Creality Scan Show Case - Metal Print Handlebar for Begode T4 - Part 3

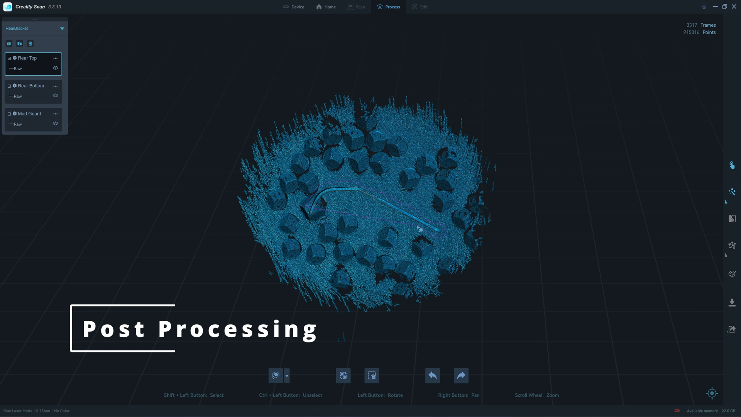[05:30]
I will map the point cloud with the 0.15
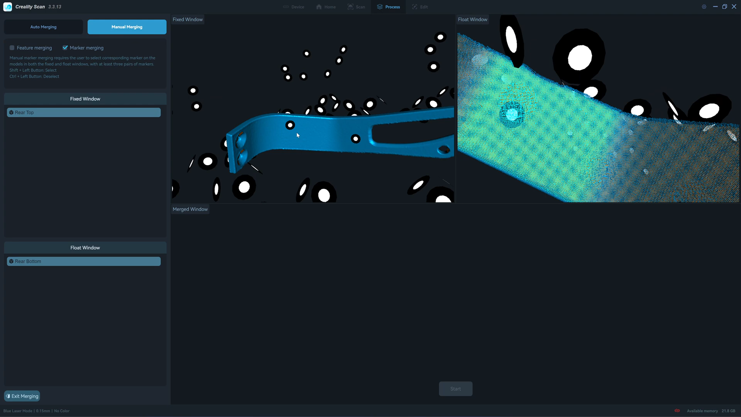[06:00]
1, 1, 2, 2, 3, and 4. Okay, 4 is enough.
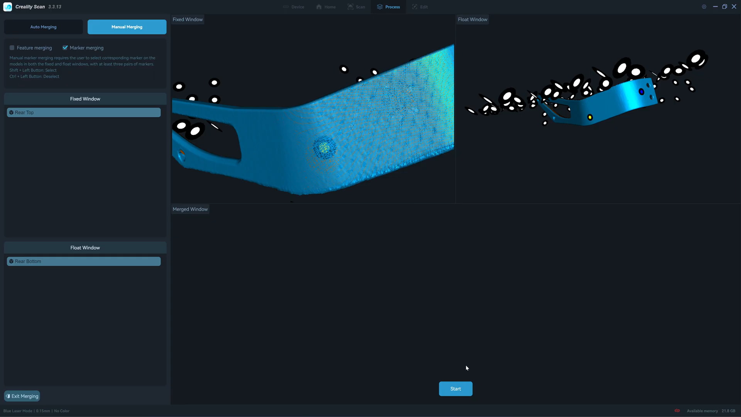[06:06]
I replace the start button. Okay, now it's merged. I will mesh it.
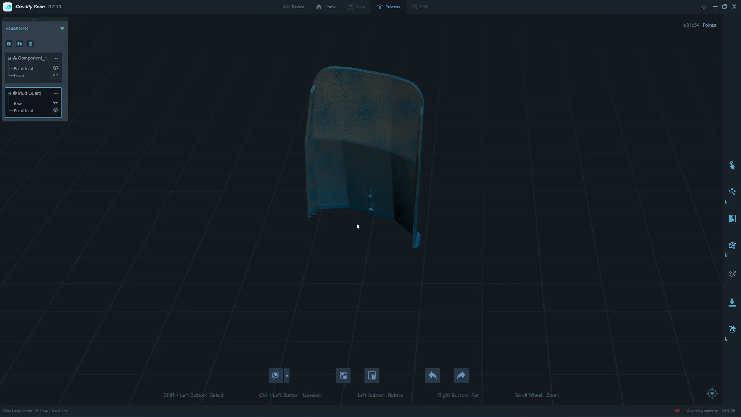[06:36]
Okay, let's try to mesh it. Some streaking line.